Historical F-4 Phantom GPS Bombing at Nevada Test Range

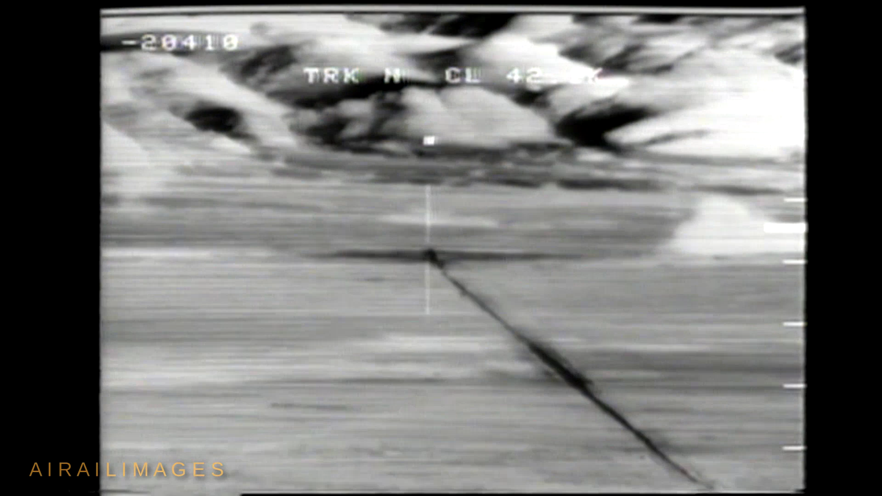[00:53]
On the other two sorties, a TAC F-4 flew alongside the GPS F-4.
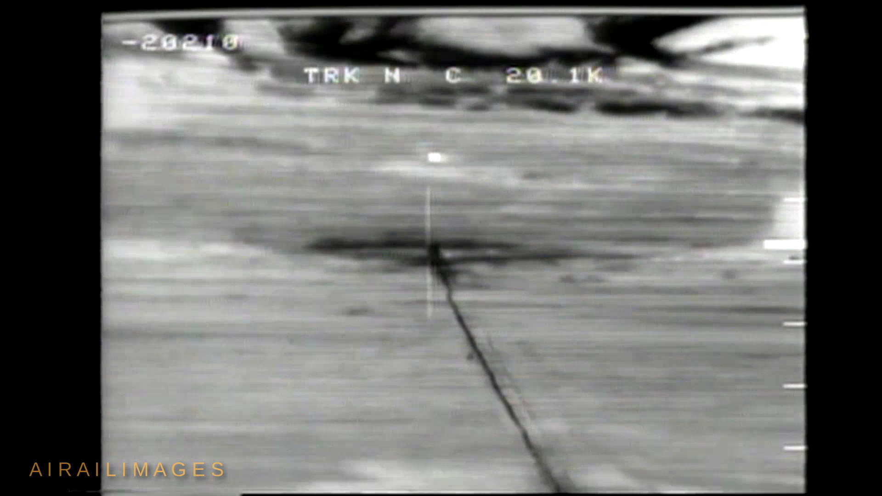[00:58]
The TAC F-4 carries a paved TAC pod, which includes a forward-looking infrared system, or FLIR.
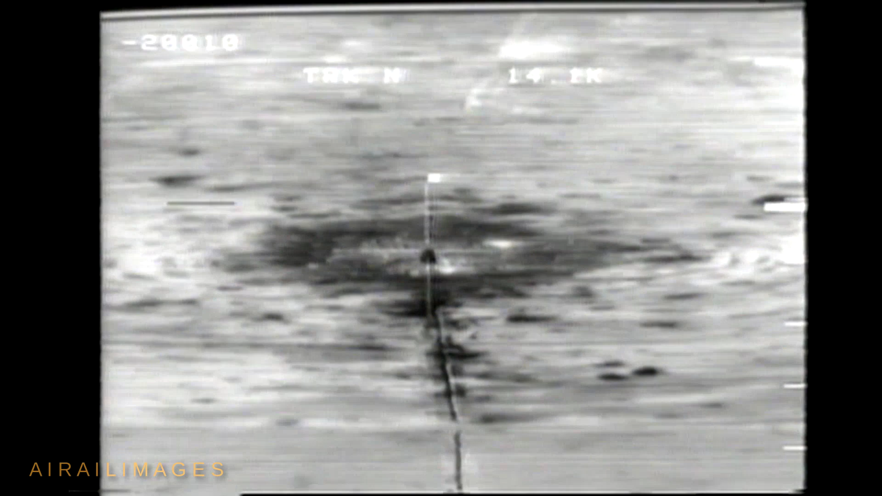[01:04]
This is FLIR imagery of the bomb run.